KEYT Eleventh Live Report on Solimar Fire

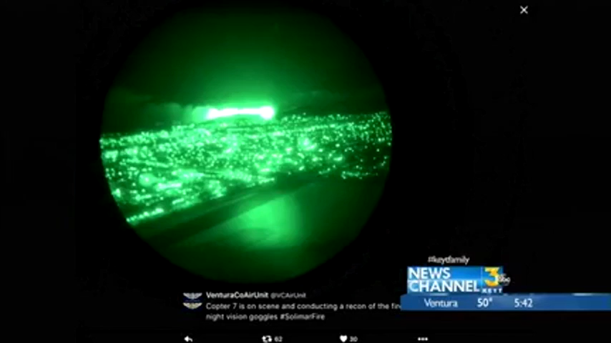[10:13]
They're conducting reconnaissance on this fire, trying to figure out exactly how big it is, the scope of it, what things could possibly burn, different areas that they need to put more attention to. And these are from night vision goggles.
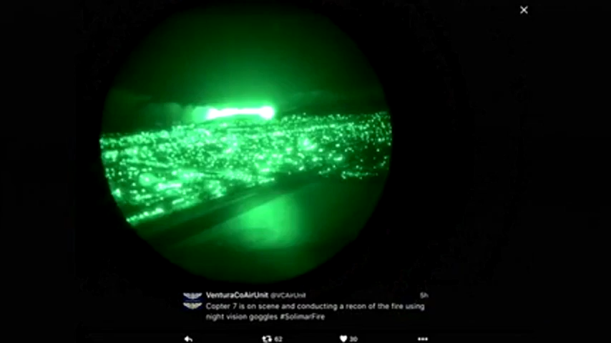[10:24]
So we're getting shots from the Ventura County choppers that are in the air.